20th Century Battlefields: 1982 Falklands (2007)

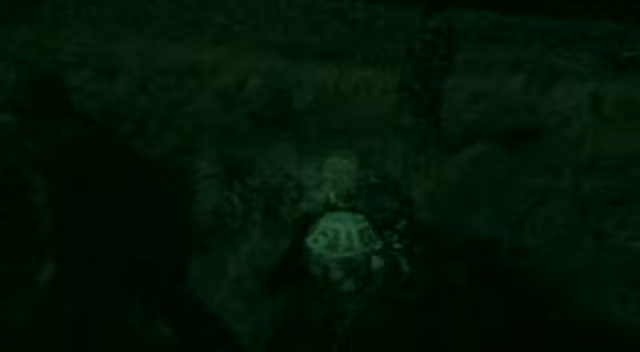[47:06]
We're about to go over this rise now. And interestingly, the commander here is constantly telling everyone what's going on in the rest of the battlefield.
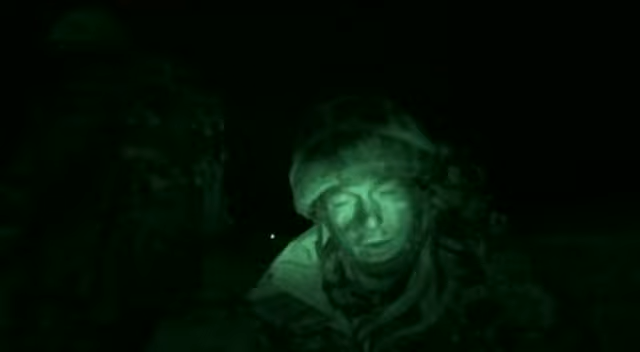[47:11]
Even though it's only 50 or 100 metres away, it's very confusing in the dark.
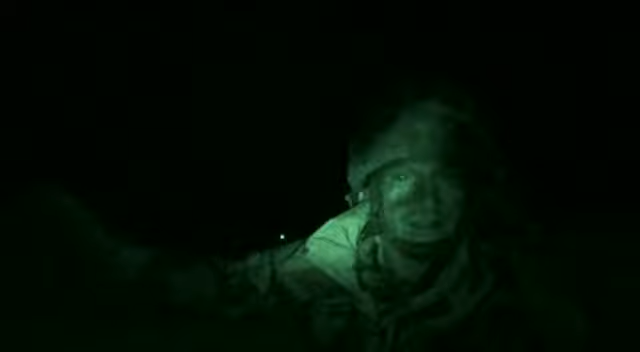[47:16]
We can just hear firing and lots of shouting.
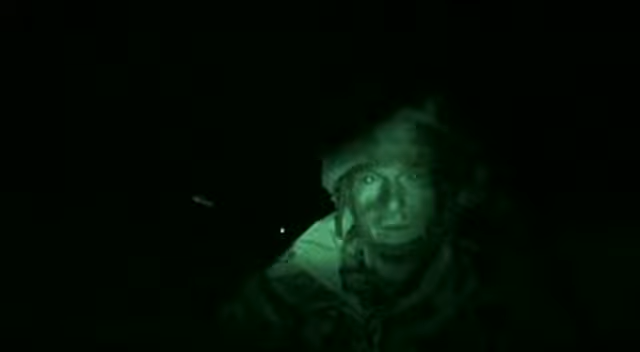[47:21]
So he's constantly going around telling everyone what stage we're at, trying to keep everything going to plan.
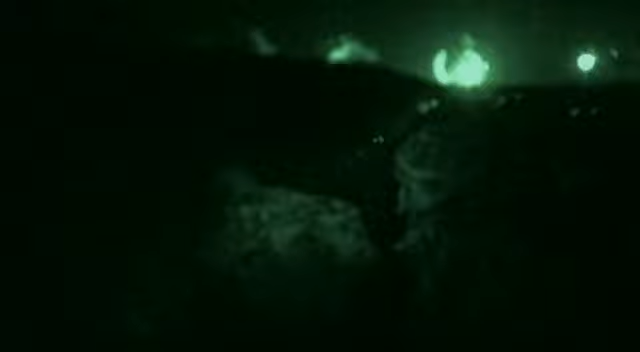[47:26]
For the British troops on the Falkland,